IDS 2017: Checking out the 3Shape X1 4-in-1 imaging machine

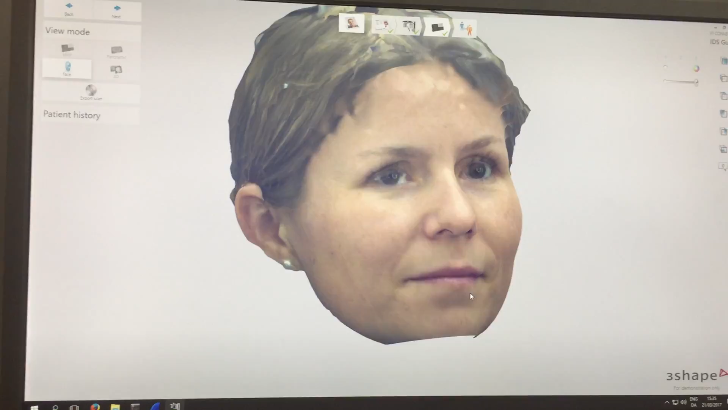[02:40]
And the face scan could later be used for a smile design and stuff like that.